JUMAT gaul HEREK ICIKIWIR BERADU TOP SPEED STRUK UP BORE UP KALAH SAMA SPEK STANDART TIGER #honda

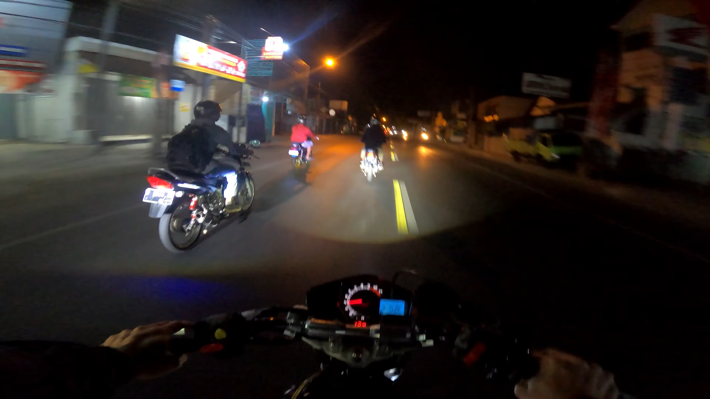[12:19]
Rekingnya enak banget ya, stabilan jalan segini. Ini jalan 60, nggak nyampe sih, 55, 56.
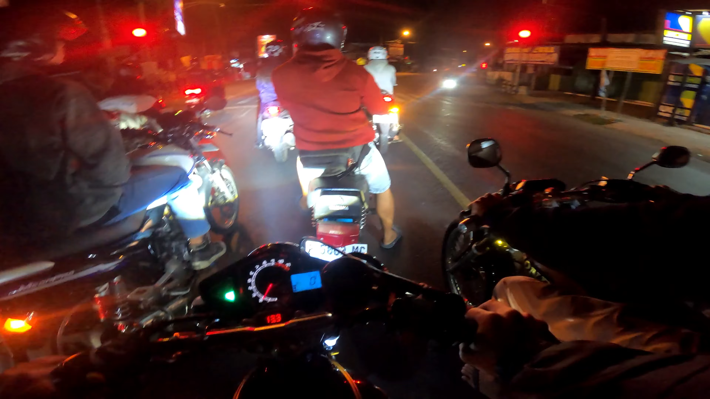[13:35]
Gak ada lampunya. Ada lampunya cuma gak nyala. Ngeri yo. Kionci standar konten. Mega Pro nya loh bro, tampilan standar gini. Asik banget. Ayo, kita dari belakang bisa ngejar nggak? Oh, ini rakyat sekolah.
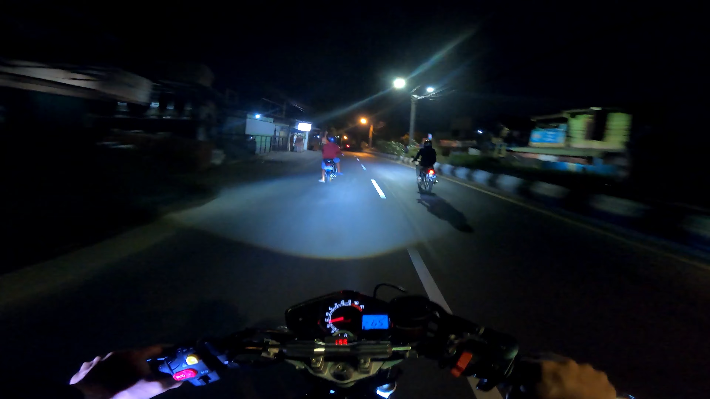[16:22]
Dilirik cewek. Nah ini yang lain nih, biarin lah. Oh ini lewat mana ini kok kanan? Yo, agak wanted ini lewat sini.
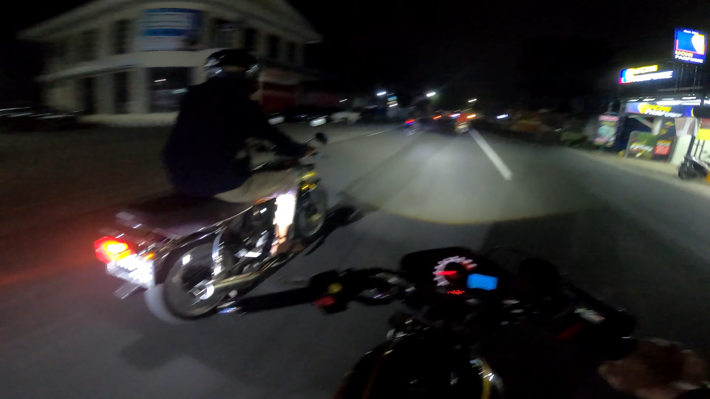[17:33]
Tutup semua sama dua tak belum suaranya. Ini lewat mana ini? Ada yang lewat kanan, ada yang lewat kiri. Ini tigernya di belakang mulu ini. Ya nggak kesorting yo, Mega Projoan belum. Baru naik spek kemarin. Belum ada satu bulan.
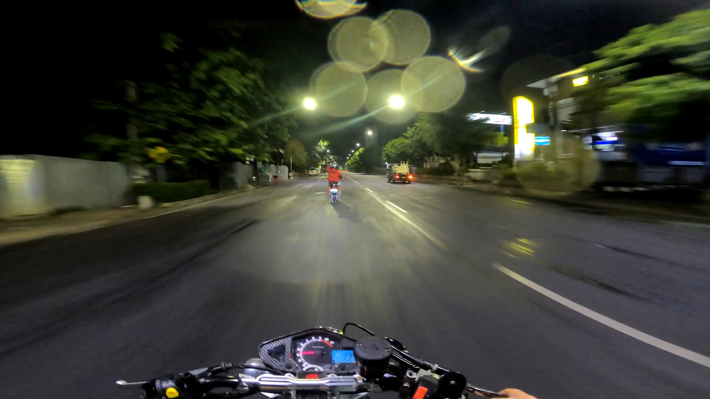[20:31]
Lampu biru-biru kelap-kelip ini udah di sepanjang jalan ini. Nah, la.
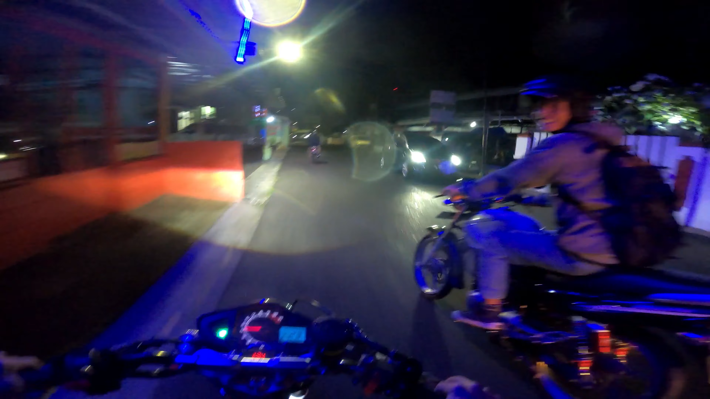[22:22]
Kanan. Ini aman itu pada lewat-lewat aja. Kiri.
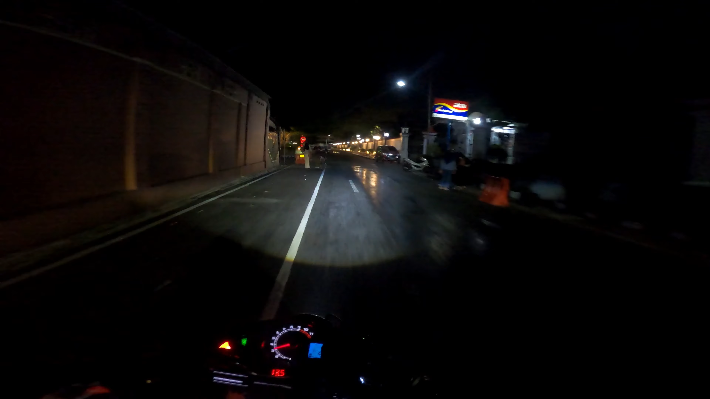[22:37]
Ini alun-alun Purwokerto, Bolo. Pemandangannya indah sekali di alun-alun Purwokerto. Tuh, kita gas saja, Bolo.